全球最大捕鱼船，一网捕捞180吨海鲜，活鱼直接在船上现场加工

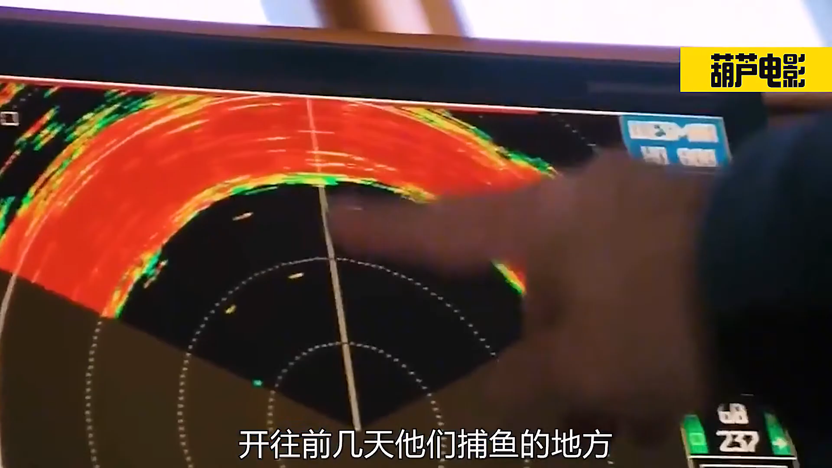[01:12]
利用船上的声纳系统360